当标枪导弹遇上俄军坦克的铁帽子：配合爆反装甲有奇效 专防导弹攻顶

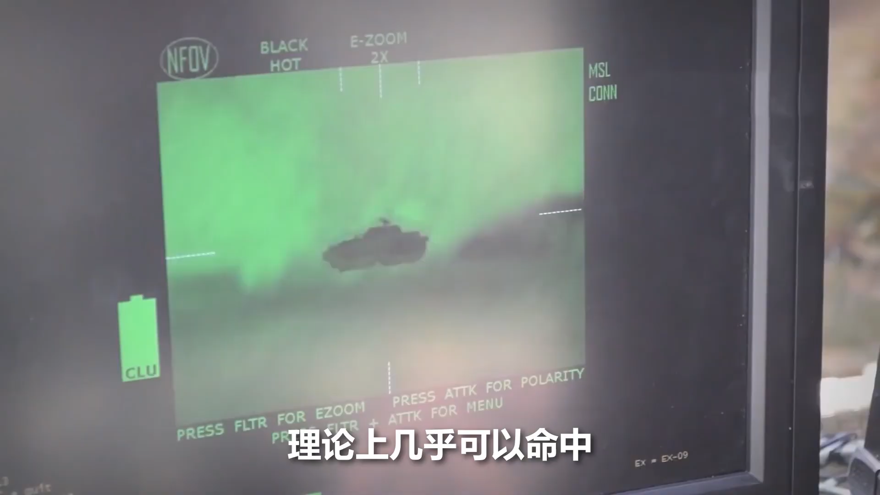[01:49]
乎可以命中任何被它锁定的目标甚至
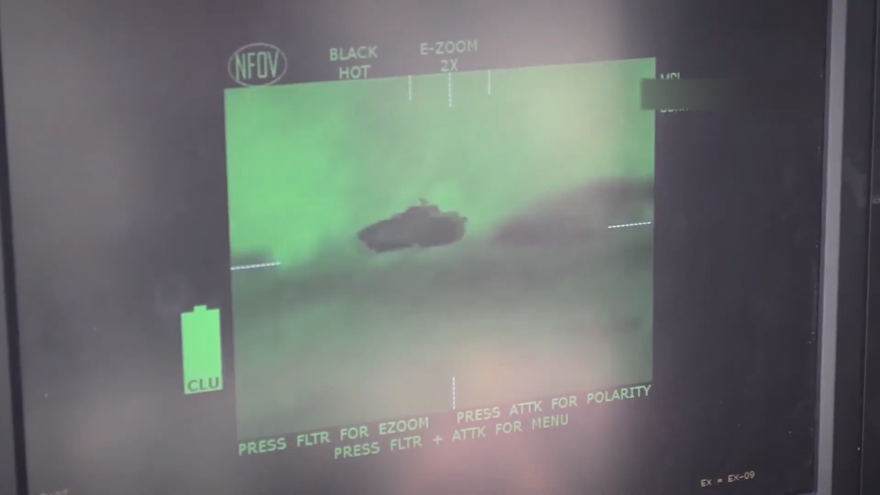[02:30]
然后软件会自动提取目标的红外特征告诉系统目标就是这个坦克
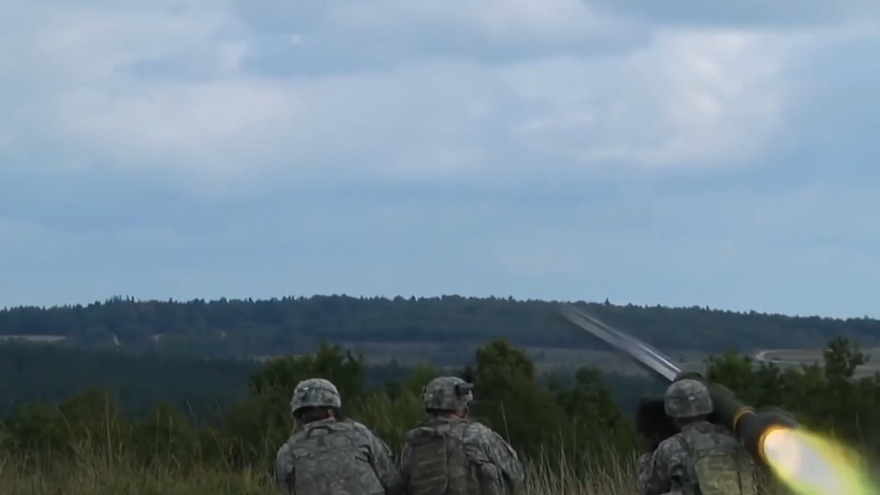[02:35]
接着导弹发射弹头利用自带的红外成像仪对已经锁定的坦克红外特征进行匹配自
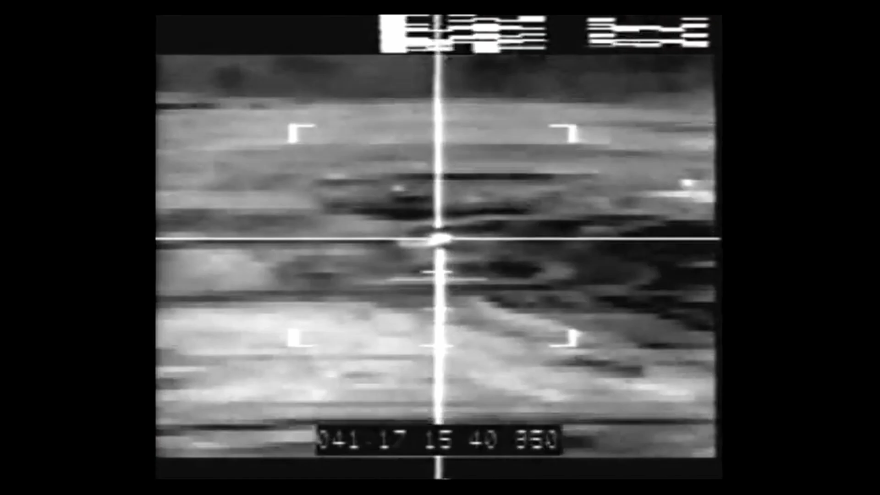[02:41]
动识别和跟踪目标即使目标在快速的移动也能将